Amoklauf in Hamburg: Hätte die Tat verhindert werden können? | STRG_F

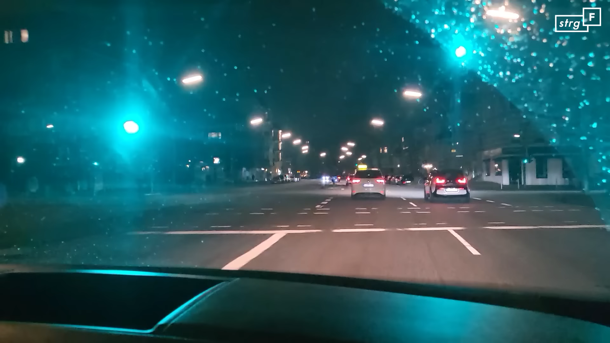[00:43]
Wir waren gerade noch in einer Kneipe. Plötzlich Meldungen über einen Anschlag, einen Kilometer entfernt. Eigentlich eine Pflicht, sich das als Journalisten anzuschauen. Aber nicht um jeden Preis. Die Polizei sprach von einer Großlage. Demnach hat ein Täter oder haben mehrere Täter auf Menschen in einer Kirche geschossen. Der oder die Täter sind auf der Flucht. Die Behörden gaben eine Warnmeldung heraus. Ich glaube, wir sollten umdrehen.
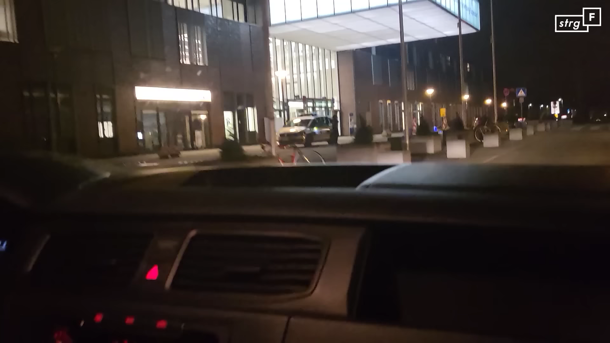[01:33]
Wir stoppen erst mal in einem Krankenhaus.